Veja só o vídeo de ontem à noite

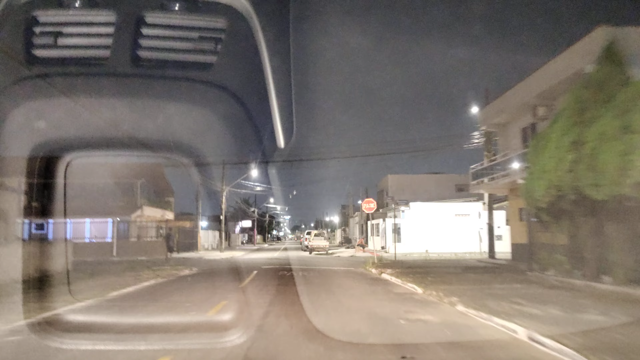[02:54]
É de lá. Ajeitado, né? Que era asfalto, era meio fio, né?
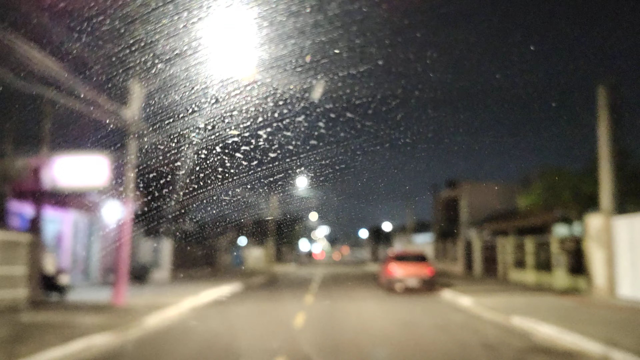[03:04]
Era caçamento, né? Não era caçamento aqui? Era ruim antiga. Agora sim.